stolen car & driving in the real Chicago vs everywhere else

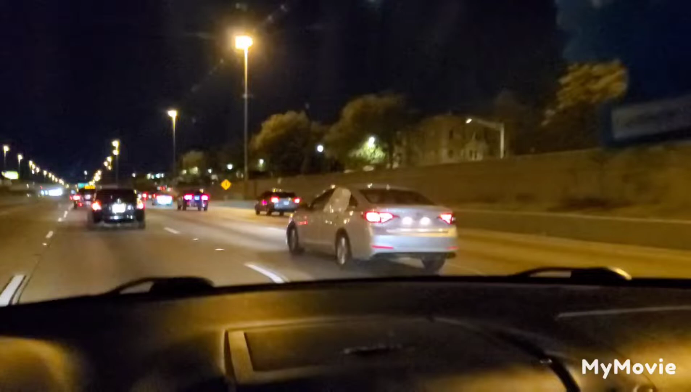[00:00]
Hassanada, riding down to Dan Ryan, no plates to run out window, oh well, go about my night, and southbound, huh, but yeah, half of you people that talk shit about Chicago drivers, y'all ass ain't never drove here, get your ass out the left lane, you camping, dawg, half of y'all ass ain't never drove here, and if y'all did drive in the city, y'all don't come driving in the real Chicago.
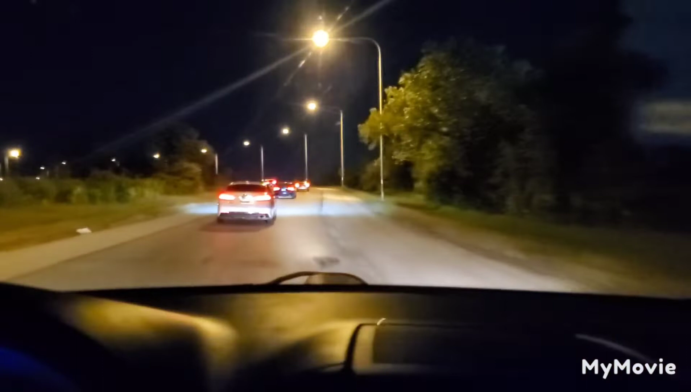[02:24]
damn, went to avoid one hole and hit, like, fucking five of them,